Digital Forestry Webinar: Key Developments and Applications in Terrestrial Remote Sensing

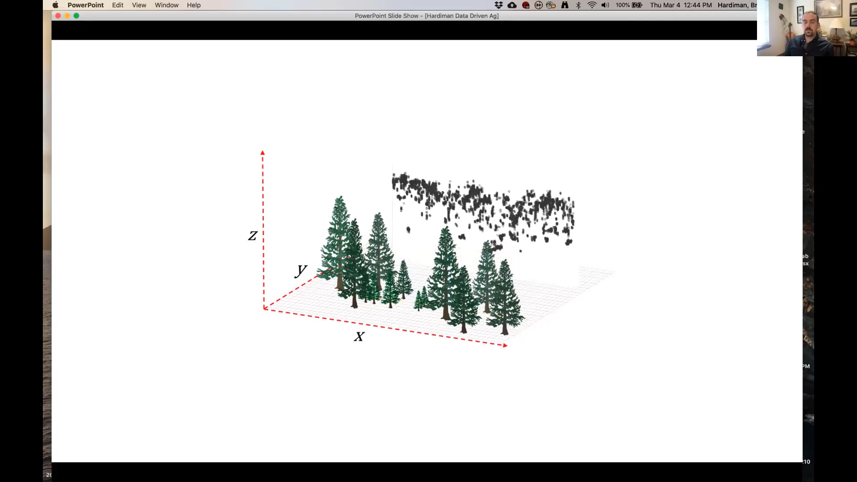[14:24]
And we can take those returns, those reflected laser pulses and bin them, um, into this vertical cross section on the right. Um, and so you can see that we're just scaling this by the number of returned laser pulses, uh, within each one square meter, uh, area of the canopy. And so this has proven really useful for generating fine scale measurements of stand structure. It tells us where all the vegetation is within the canopy volume.
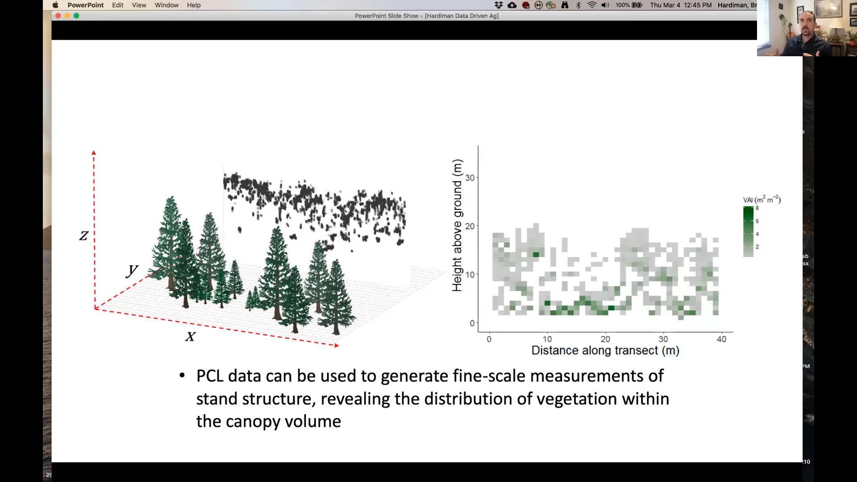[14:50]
And that has really interesting implications for light interception, which fuels growth rate, which turns into board feet, right? Um, or carbon storage, depending on whether you're, where your interest is. Okay.
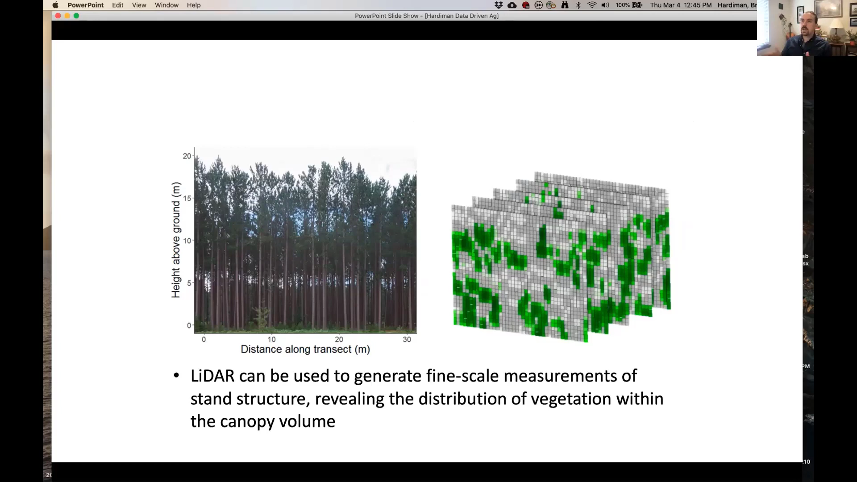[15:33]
Um, and we can stack those up like pages of a book, um, and start getting some more three dimensional information, even from the system that's inherently two dimensional. Right. And so we can generate things like interpolating a surface.
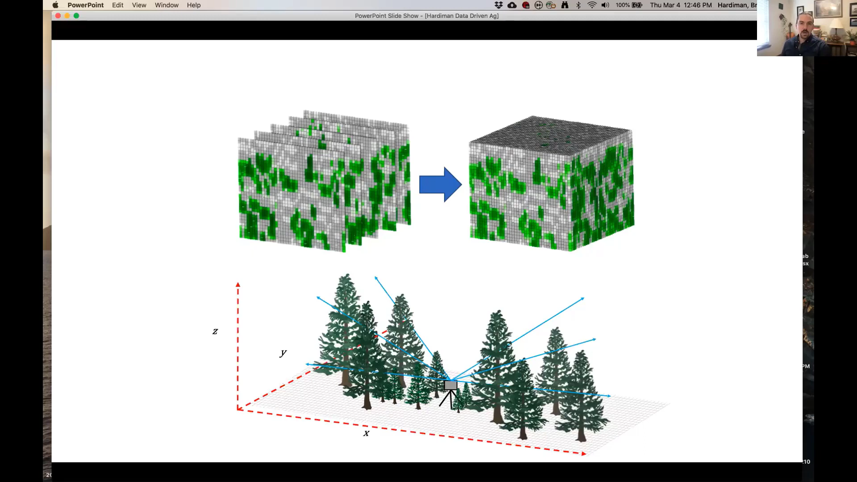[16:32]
Um, and in this case, the lidar unit is rotating the laser beam, um, in order to collect a full hemisphere. Um, right. And so these are, uh, what are usually called terrestrial laser scanners or terrestrial lidar systems. Um, and they can generate incredibly detailed high resolution scans of the internal canopy structure, which is often something that's missing from a lot of area lidar, um, where it's not able to penetrate into the canopy and finally resolve structures within the canopy volume.
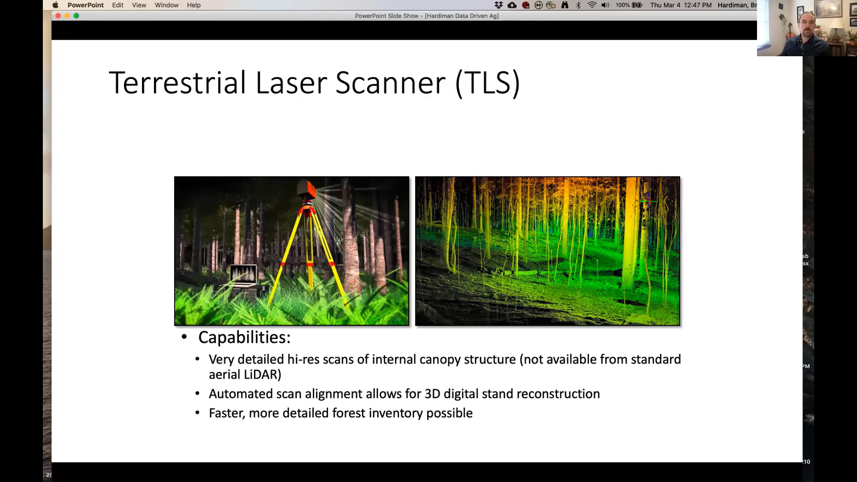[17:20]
Um, and that will allow for a fully three dimensional digital stand reconstruction, which allows for faster and more detailed forest inventory. As well as cattle got cataloging the structural features that are indicators of tree health and quality that we're really interested in.
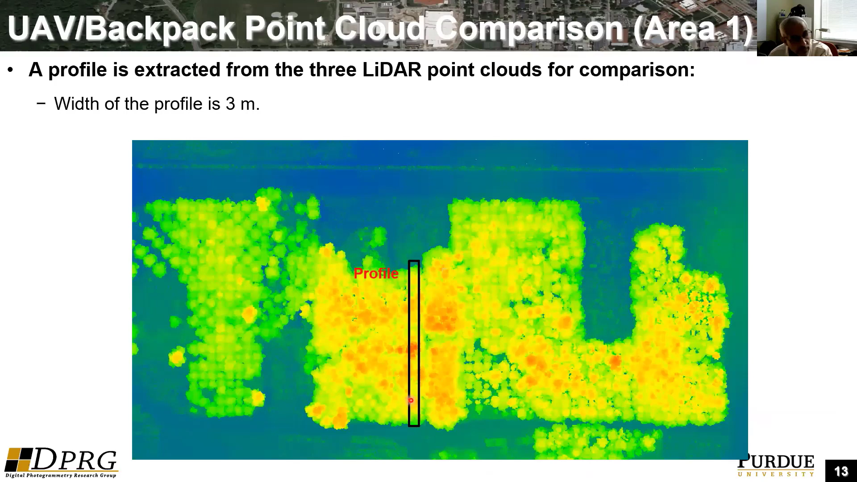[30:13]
So we just look into this profile here in area one. So those are the data sets that have been captured by the UEV system in 2018 in red, the UEV system in 2020 in green, and the backpack system in, uh, February 21.
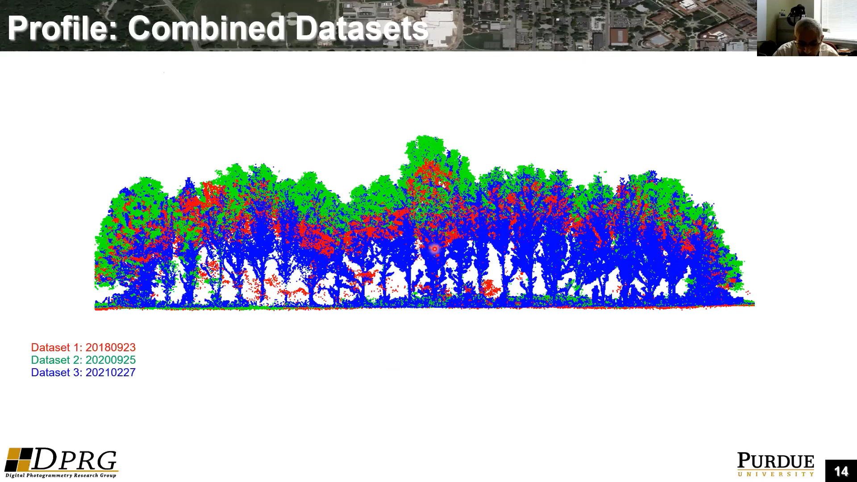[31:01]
So basically the data you acquire over the years are in the same reference frame. And it's quite easy or straightforward to compare these over time.
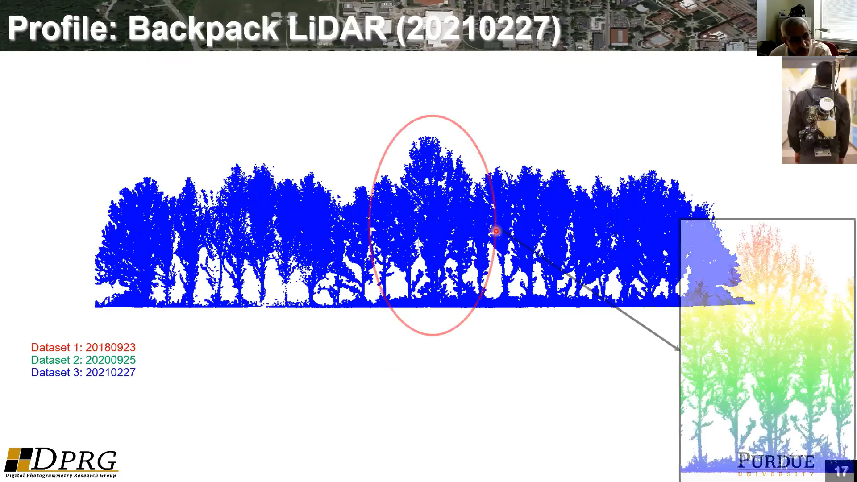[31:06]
So just to give you an idea about the level of detail you get from the backpack, we are just zooming on those individual trees.
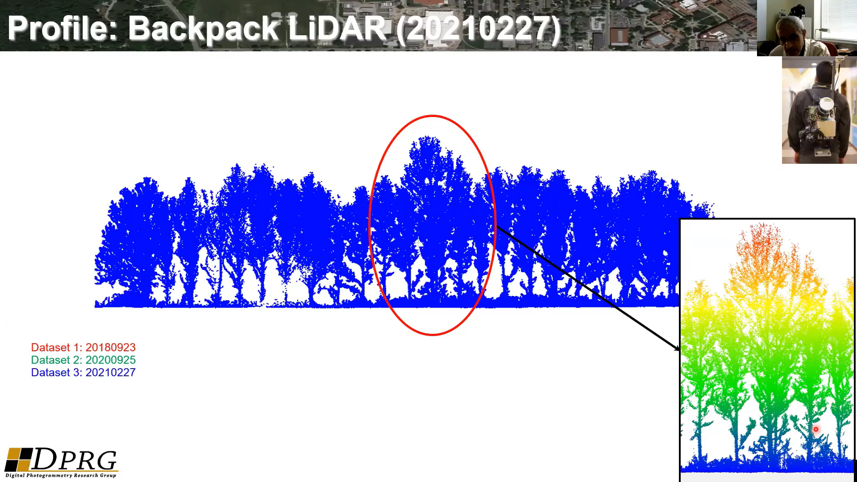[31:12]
That's what you see here from the backpack system. This is another data in area two. So here we had one track actually going from north to south.
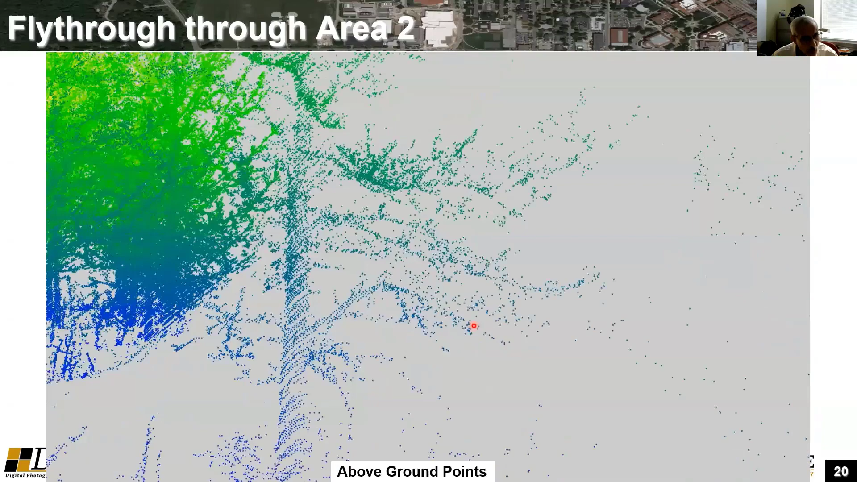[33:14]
And I will show more details, um, later. So then we are moving actually now. So this is the, uh, so our actual track was this one here. So here, this is how we walked while collecting the data. That's basically the track we walked. And these are all these rows to the left and right were captured from this single track. So I'll just let the video go just for maybe 10 or 20 seconds. And then I will switch to the next slide. So these are the graduate students who are standing by while we are doing the data collection.
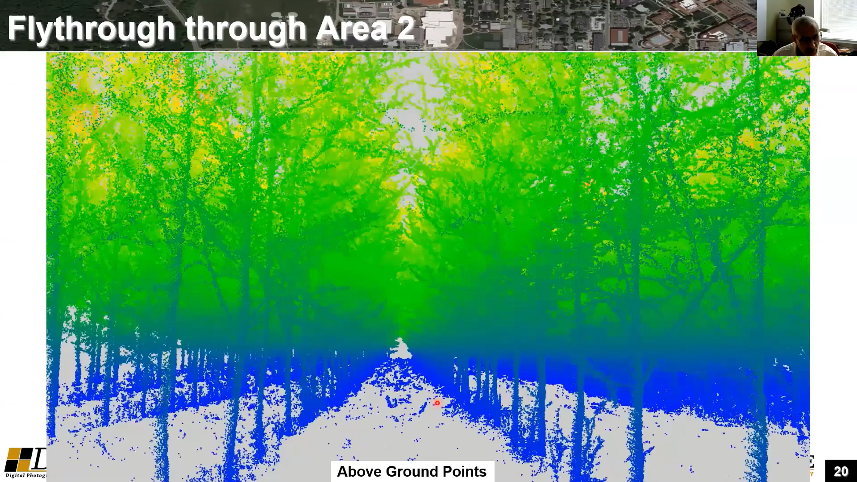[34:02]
So this is the row one, which I will talk about right now. And this is row two. So you can see here in this particular plot, there was more management of the bushes under the canopy. You can see here, we don't have too many points as we have seen in the previous plot.
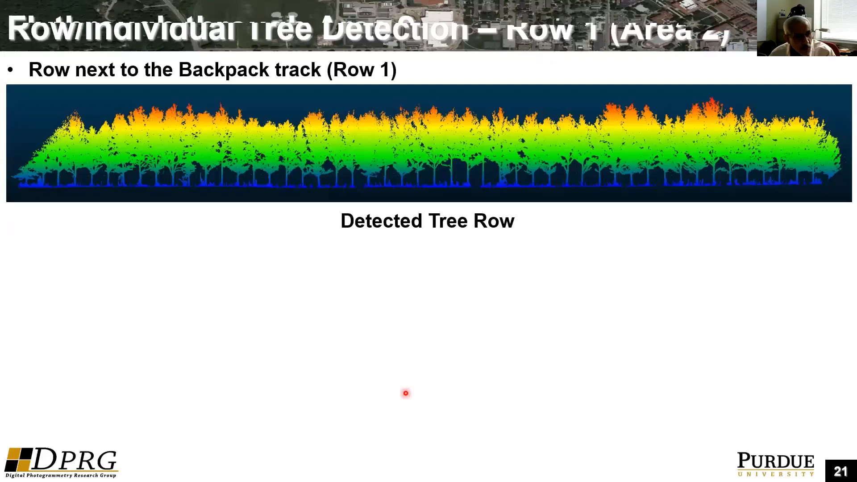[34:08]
So this is like for row one, we have an automated approach for detection
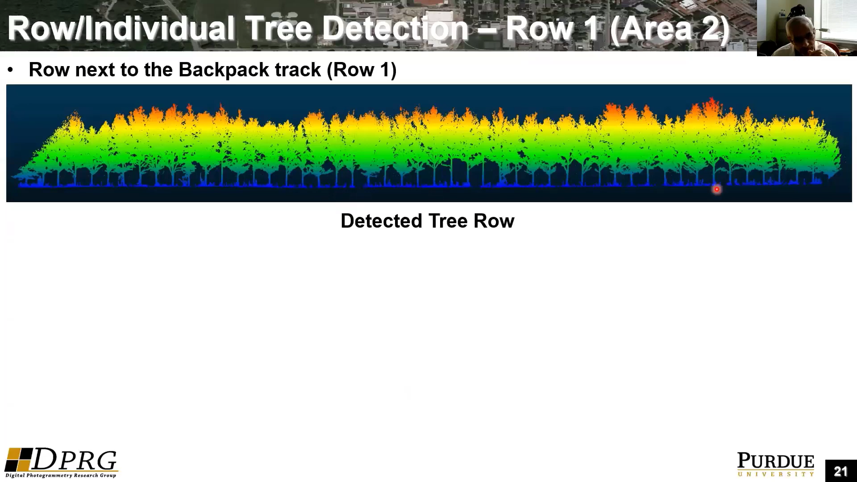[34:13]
of the individual rows when we have a structured data. We have also automated approaches for the identification of the individual trees. So each tree is represented in a different color. And then I'm just going to focus on one of the trees here like 312 in row one.
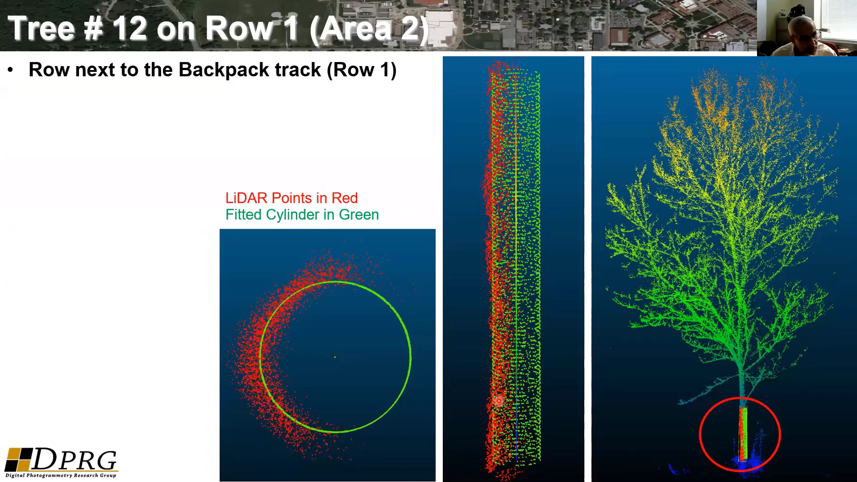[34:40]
So this is the tree, we cut an area here to determine the diameter. So this is like we do have cylinder fitting. And then this is the diameter of the cylinder here we fit is like 16.5 centimeters. So we did field measurements and we have two sets of field measurements. This is like actually we did this measurement ourselves. So we came up with a diameter of 19 centimeter. This was measurement was done by forestry. So it was 15.6. So this is the estimated from the lidar and these are from two different types of measurement system.
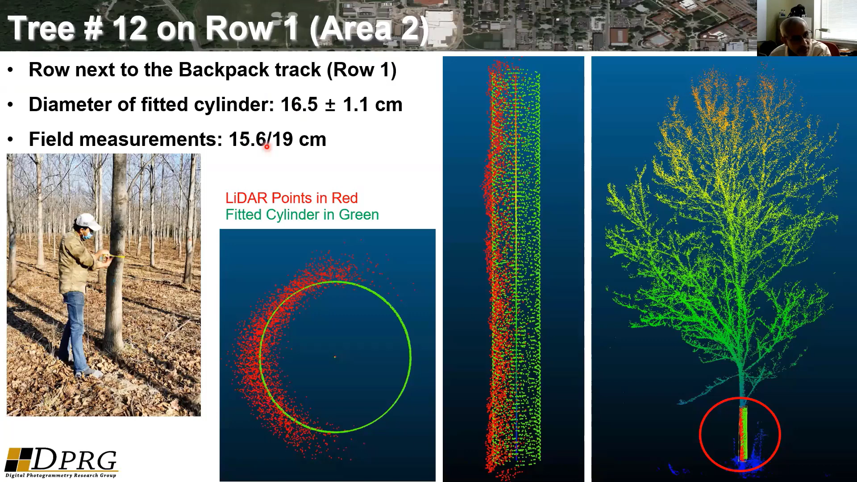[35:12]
So now we move to the second row, which is next to the track. So this is row two. So these are the detected tree automatically, individual trees.
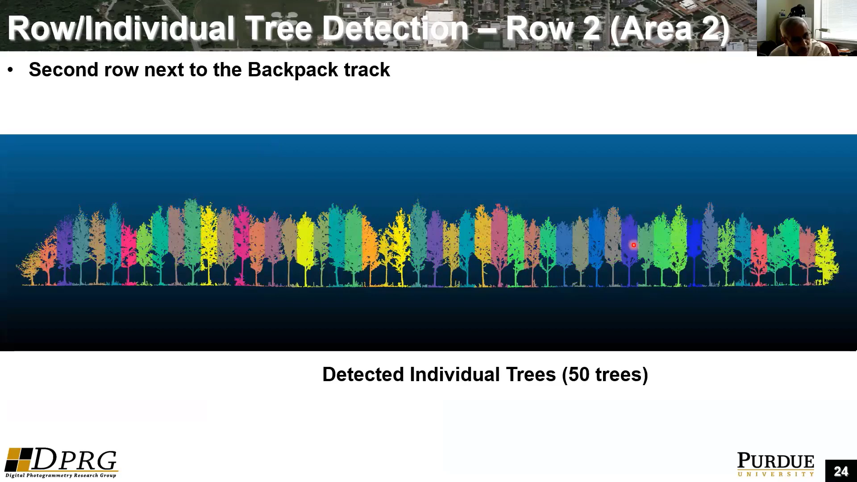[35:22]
And then also we identify the individual tree location. So each one of these lines represent a location of an individual tree.
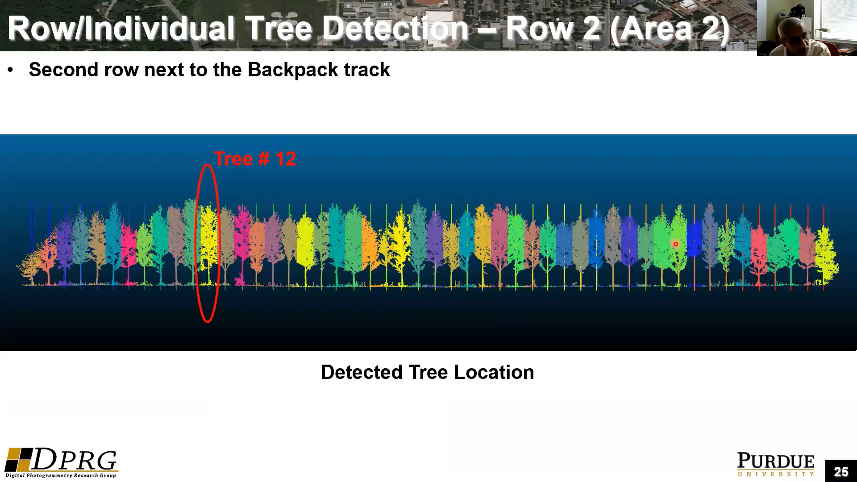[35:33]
So I'm looking again under 312 in the second row. So again, we do the fitting of the cylinder.
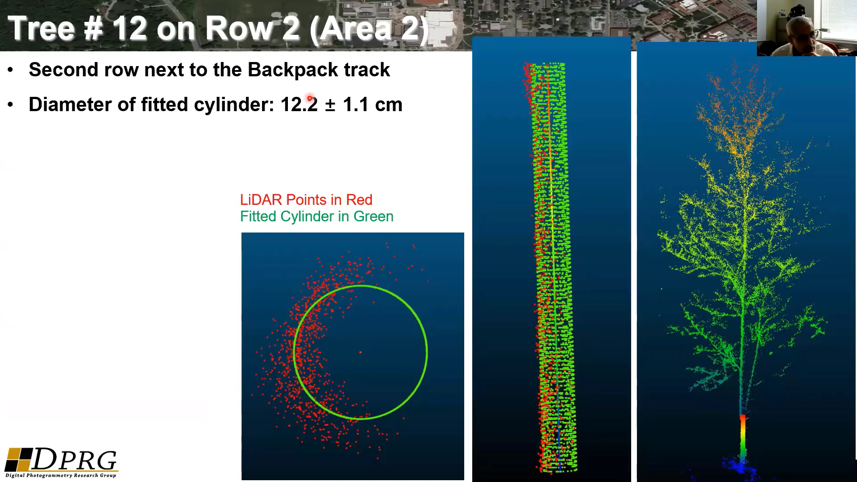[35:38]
So this tree has a diameter of 12.2 centimeters. From the field measurements, we have somewhere between 9.8 to 13 centimeters.
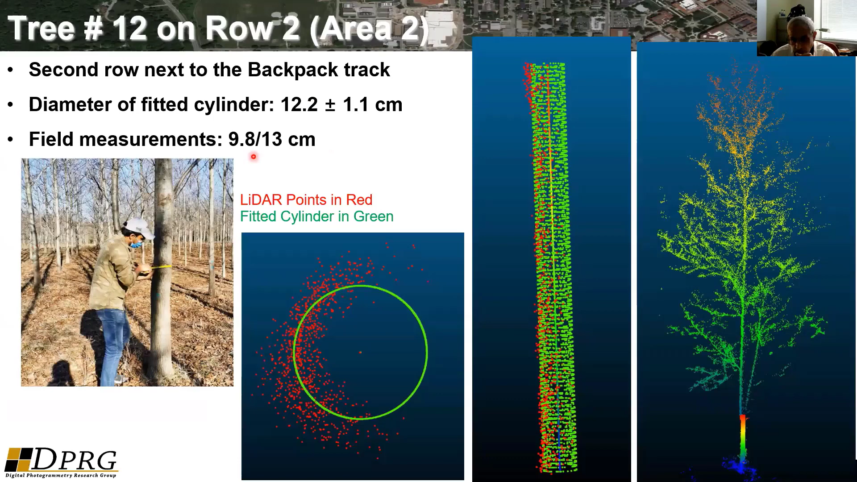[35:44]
So basically, this is going back to what Brady was saying that you can analyze the individual trees and you drive lots of information about the features or attributes you would like to get from the tree.